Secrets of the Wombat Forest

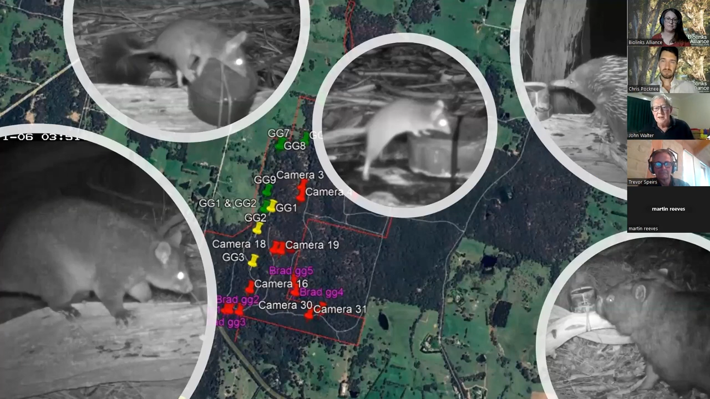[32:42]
And there we're seeing some of the camera results. Our target species with the cameras was the Fasca gal, as you can see in the top left. But obviously, antichinus, both mountain and common brush tile possums, mountain on the left hand side.